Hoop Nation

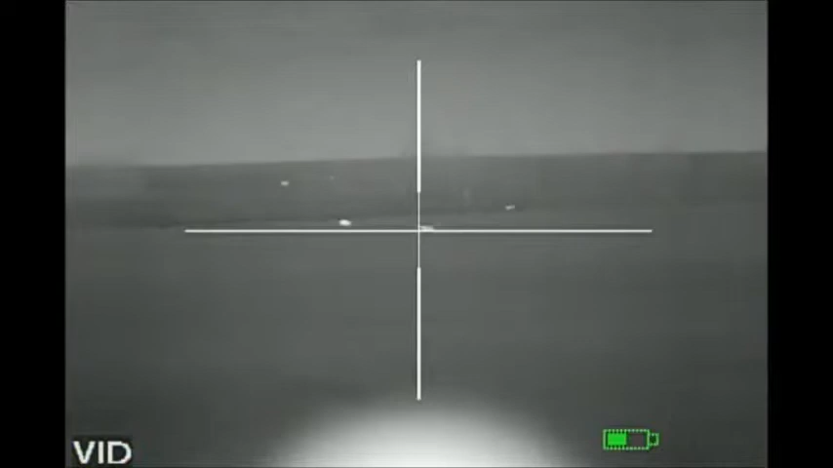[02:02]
How many we got down? Oh, yeah. Got him! I'm just standing out there. Is he down? No, he's still trying to go, but he's down. Oh!
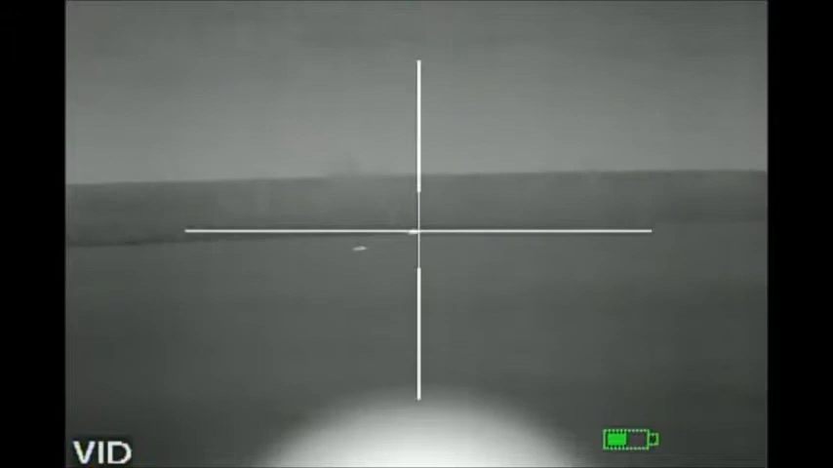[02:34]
Huh? Oh, I'm just trying to keep him firm now.
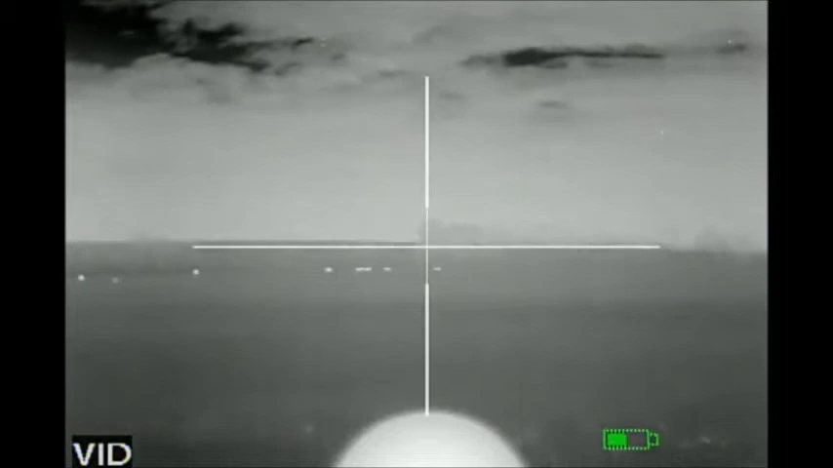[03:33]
Oh, that's a good shot, Bubba. Ooh, Hoop Nation.
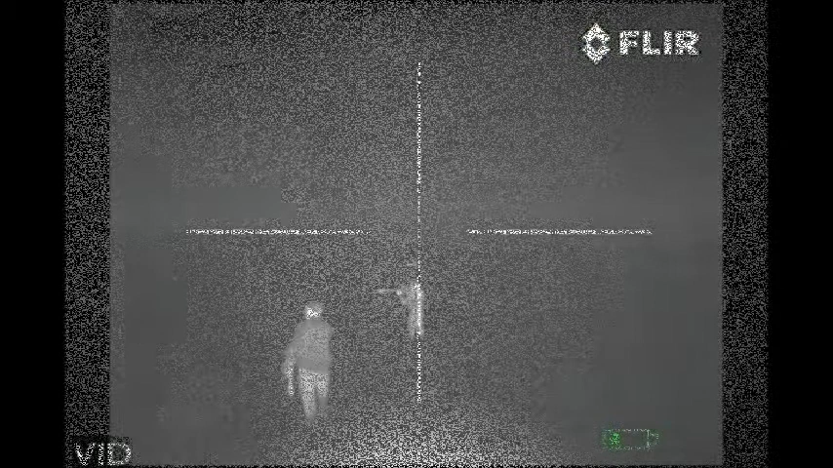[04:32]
So we got one down over there?
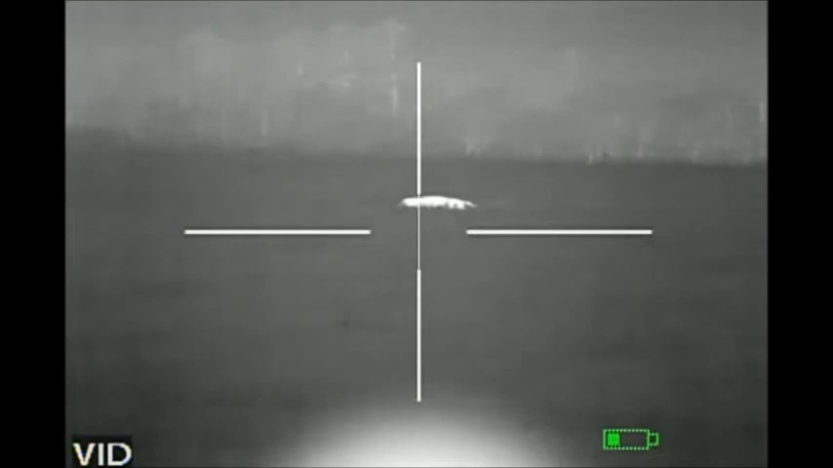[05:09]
Can you kill it? He's down now. No. Go!